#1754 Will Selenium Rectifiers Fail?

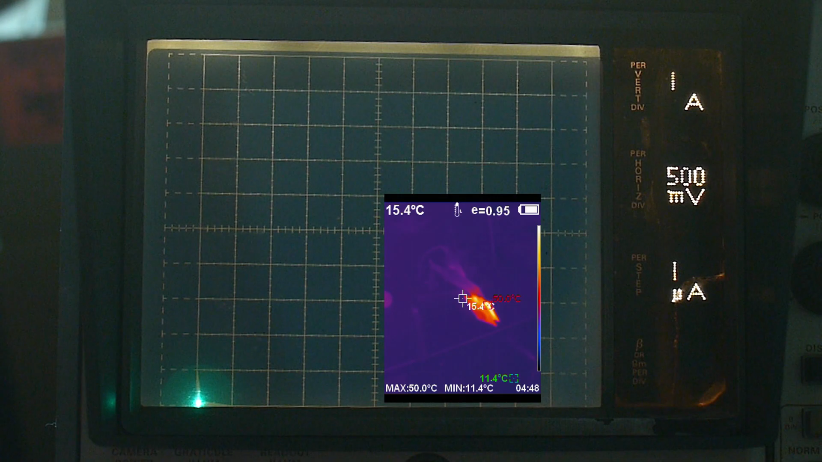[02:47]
On screen: spot 15.4°C, max 50.0°C, min 11.4°C
Alright, let's turn it on, see what happens to this thing.
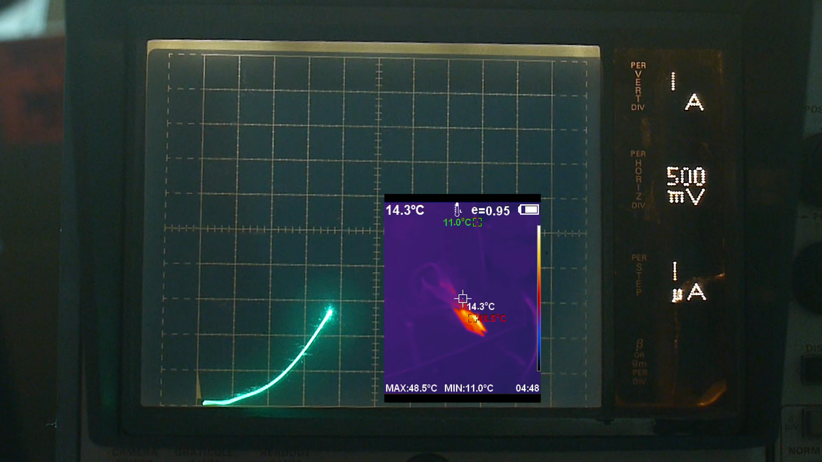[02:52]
On screen: spot 14.3°C, max 48.5°C, min 11.0°C
10 amps, there we go, there's 10 amps. Think it hot? I sort of don't want this thing to fail because I hear they, uh, they might be smelly.
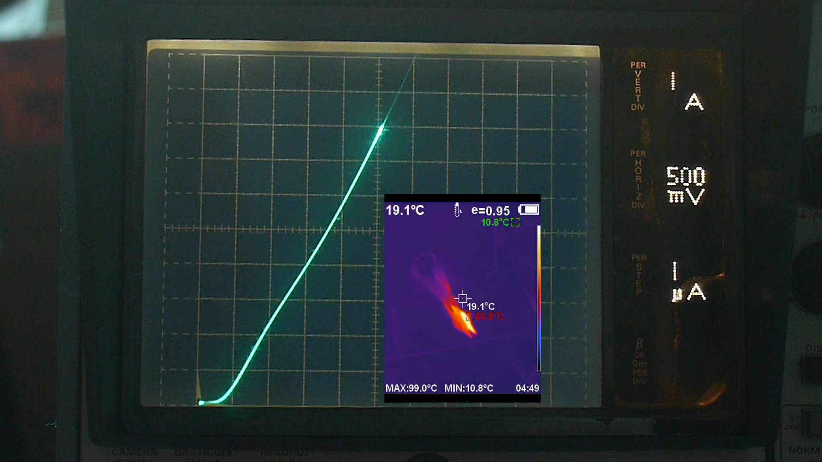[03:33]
On screen: spot 19.1°C, max 99.0°C, min 10.8°C
90C, 95C, 98C, yeah, it's getting pretty toasty. That's getting pretty toasty, I'm going to put it back down. Well, they're, they're, uh, turns into one big resistor is what it turns into, but, hmm.